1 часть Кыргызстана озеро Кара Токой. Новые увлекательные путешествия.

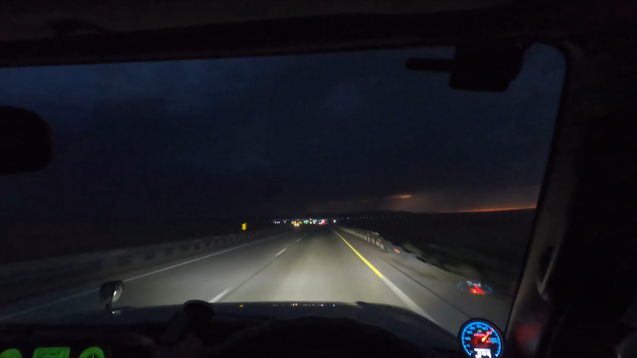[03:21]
заснять. Блин, сейчас бы долбануло, да, чтобы молния прям... На весь кадр. Опа, дождь начинается. Вот мы и попали. О, даже щетки не справляются в этот ураган. О, прям льет как сильно. Ехать даже невозможно, не видно ничего.
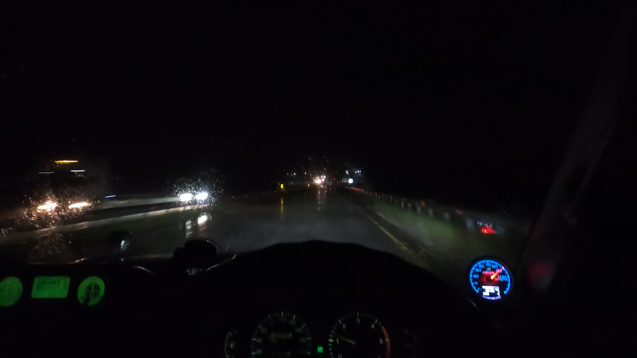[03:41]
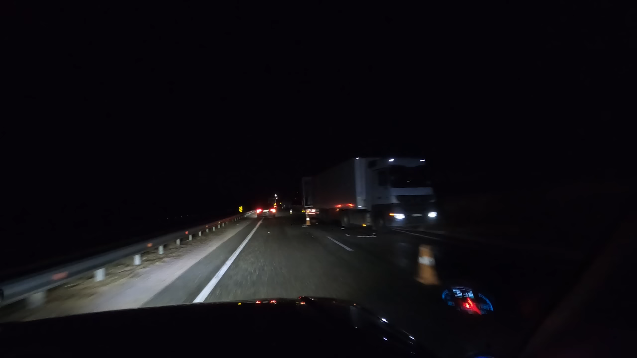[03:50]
Перегружаются, а этот что? А, воткнулся он.
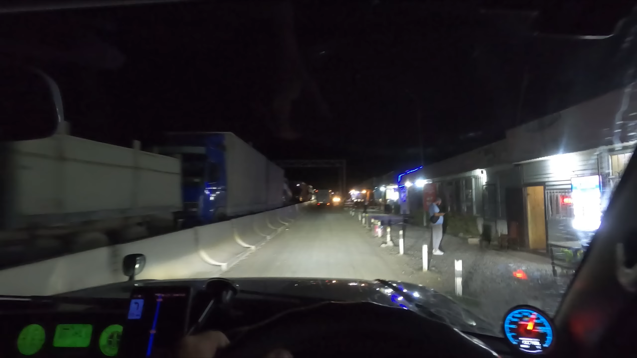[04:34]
Проехали границу, огромная очередь. Вот фуры, видите, в Казахстан, которые хотят заехать. Уже вот едем по Кыргызстану.
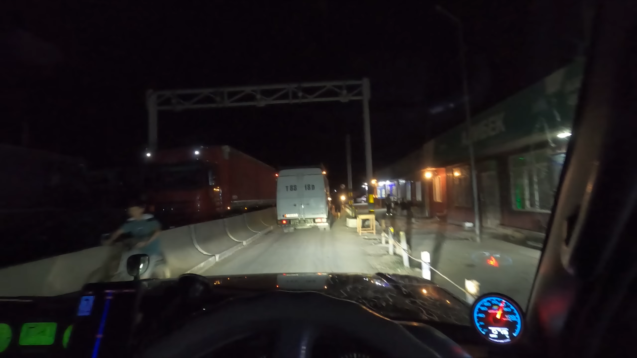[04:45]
Пацаны проехали недавно, они уже ушли у нас на точку.
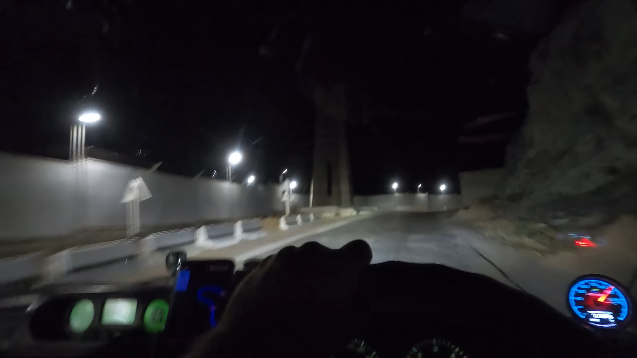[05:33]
Мы проезжаем огромную плотину. Там так красиво было. Но мы едем ночью. Я не знаю, сюда я попаду еще или нет, чтобы это все увидеть. Там такой мощный фонтан воды бьет. Сейчас, скорее всего, мы поедем по самой плотине.
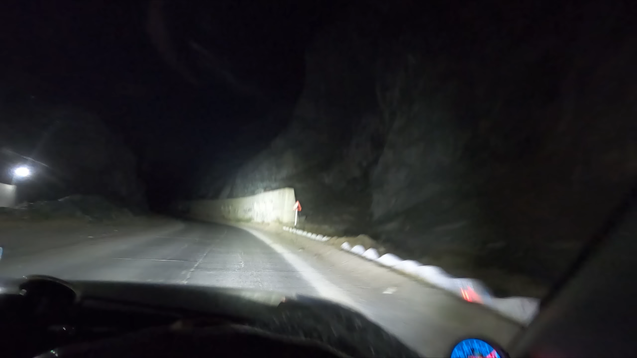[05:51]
Тут скалы прям вообще капец. Вон они, смотрите. Ну, их не видно нифига на камеру. Вот это, блин, уже я прям удивлен. Ну, нам надо догнать эти две машины, Влада, Макса. И мы будем по максимуму ехать быстро.
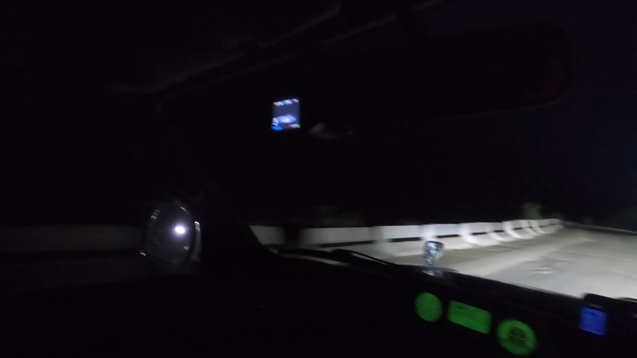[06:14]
Здесь вот озеро, скорее всего, с левой стороны огромное по карте, потому что оно где-то тут я видел. В скалах прям едем. Едем по вот такой, не скажу какое слово, дороге. Разбитой, раздолбанной, уже амортизатор прям мягко сделал.
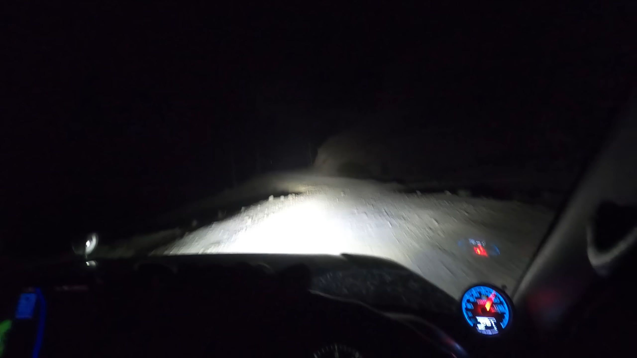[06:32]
Колеса сдул, но думал, по такой не поедем. Под асфальт, в общем, давление сдул. Надо еще спускать идти под эту теперь дорогу.
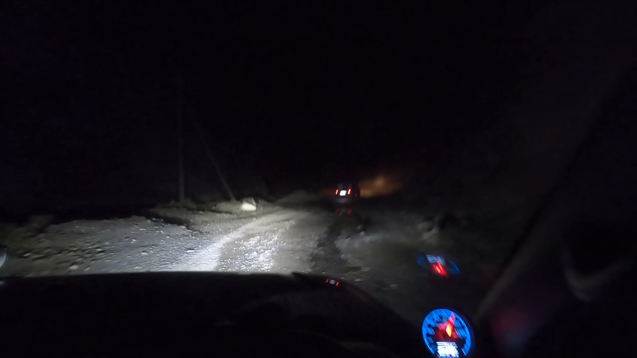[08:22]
И я вам покажу всю эту прелесть. Огромные эти горы и огромная высота. Там карьер, скорее всего. Так, вот такой мост. Будем переезжать сейчас.
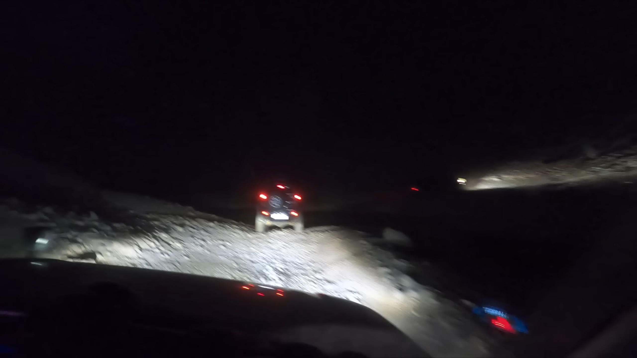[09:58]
Так, теперь брод. А чё, вот он же мостик. Зачем он по нему проехал? Ой.
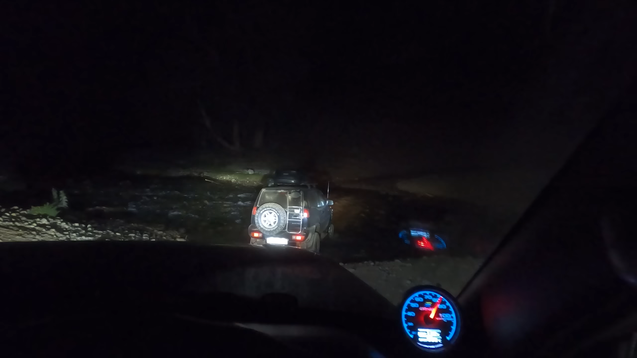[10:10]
Колесики сейчас помоем. Блин, надо было заглушку вытащить, а то потеряем.
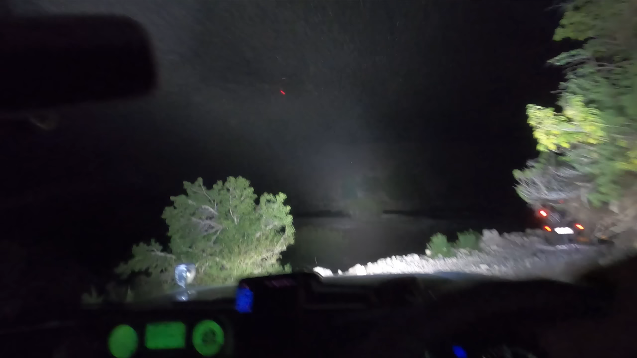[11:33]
Ой. Вот такая вот каменистая дорога.
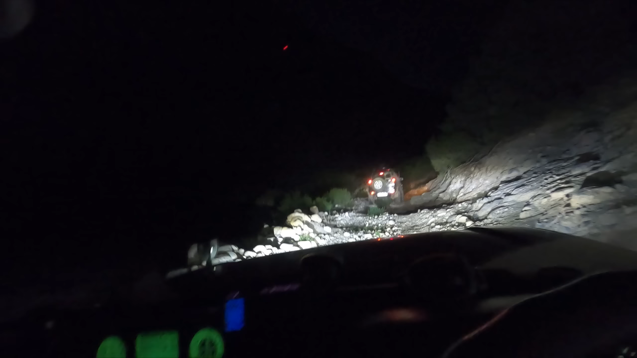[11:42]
Боком прям едем. Вот такое место. Туями, смотрите.
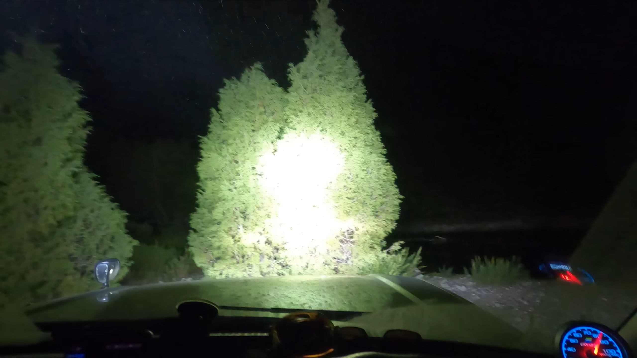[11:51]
Сейчас смотрим, где встанем. Тут речка у нас. Влад идет.